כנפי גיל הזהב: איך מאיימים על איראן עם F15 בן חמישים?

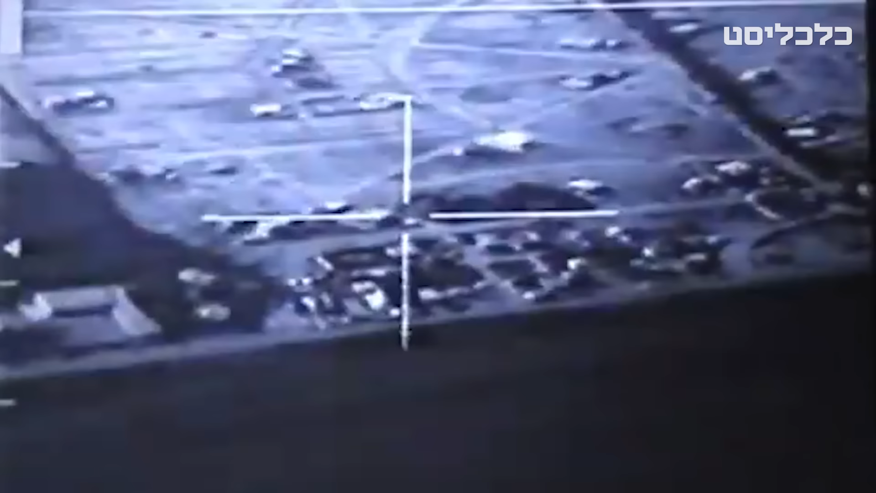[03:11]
בו הושמדו מפקדות אשף בטוניס עם פצצות מולכות אוקטית.
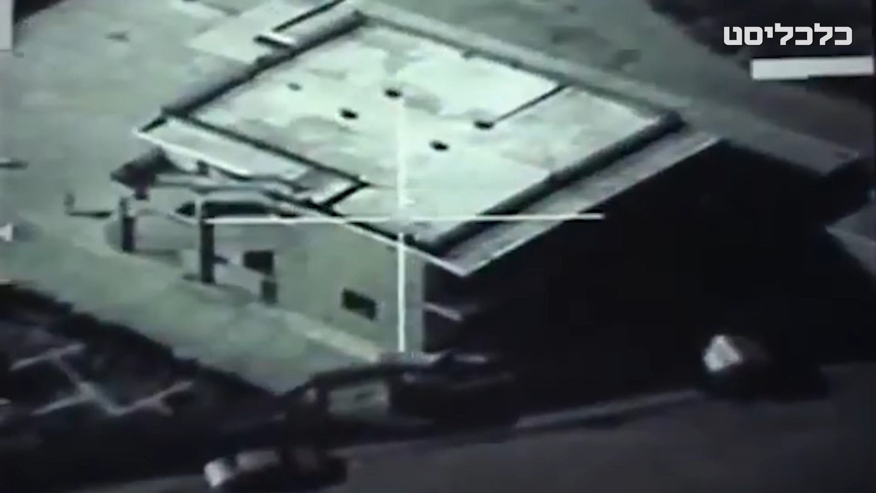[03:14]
גיחה של 2,300 קילומטר לכל כיוון.